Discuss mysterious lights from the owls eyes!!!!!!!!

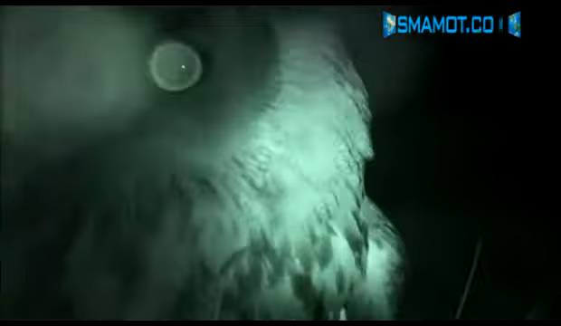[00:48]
We all know about owls' incredible eyesight, but the ability to project light, I'm not so sure.